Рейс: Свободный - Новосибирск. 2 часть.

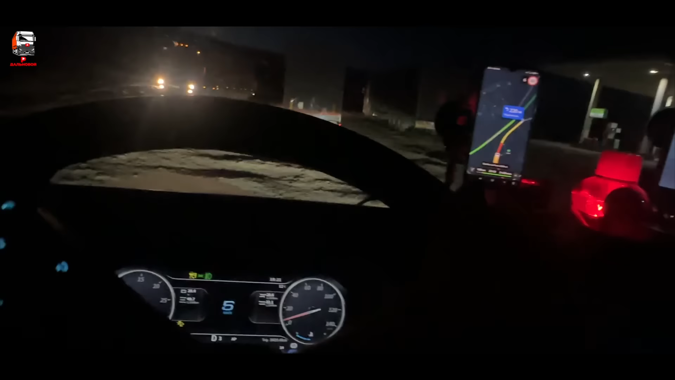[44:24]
Ой, блин, она вообще тут ужас.
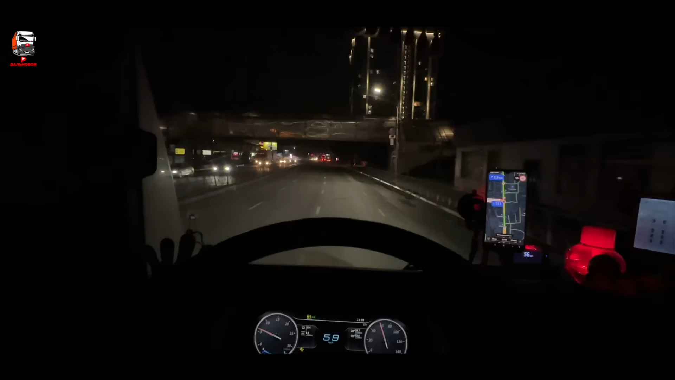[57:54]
В общем, едем-едем. Нам надо сейчас переехать реку, и будет там мост. Ну, почти доехали уже, все уже. Время местного уже 12. Я вот еду и ищу, где можно притулиться. Скорее всего, на той стороне берега. В общем...
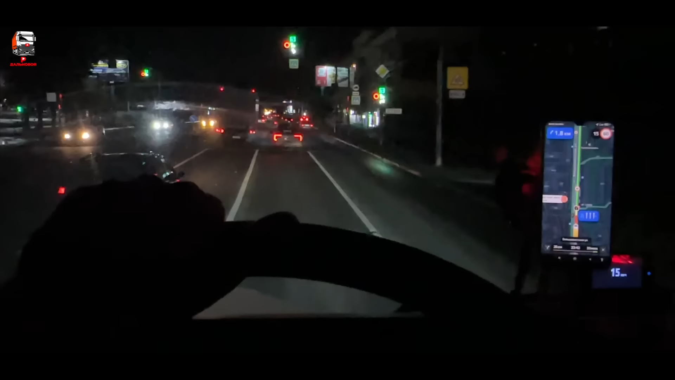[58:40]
В общем, в каком-то районе непонятно, я не знаю, Новосибирск.
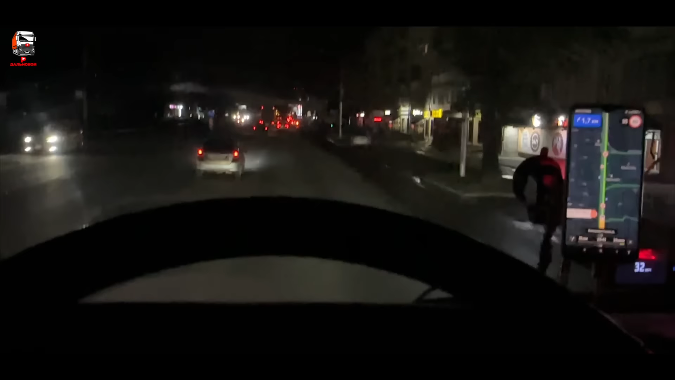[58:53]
Ладно, все, ребят, поехали дальше. Осталось немножко. Так, ребят, ну что, тут осталось немножко. Я уже тут нашел, смотрю, там фуры стоят. И как бы сзади вон там стоят.